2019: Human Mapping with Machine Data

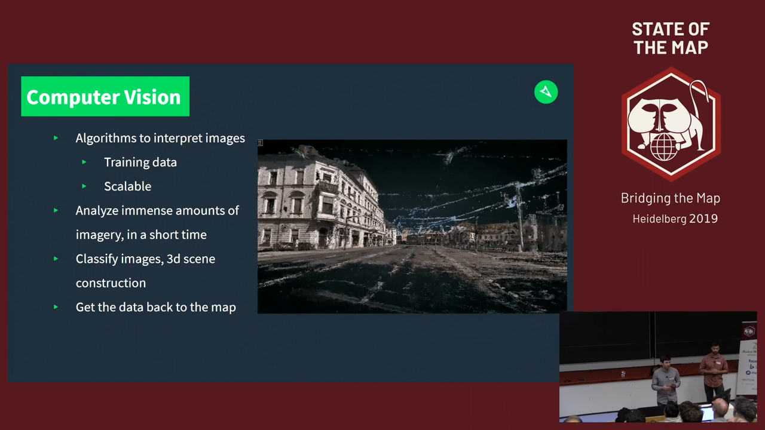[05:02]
And so we're talking earlier about dense imagery. The more dense imagery you have, the better this 3D reconstruction.